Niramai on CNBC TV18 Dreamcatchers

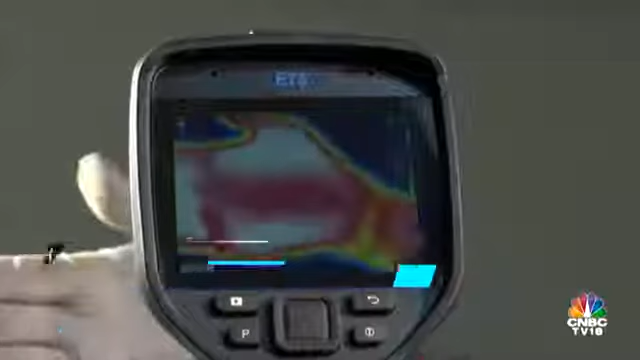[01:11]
I came to understand that there is a new imaging modality called thermal imaging.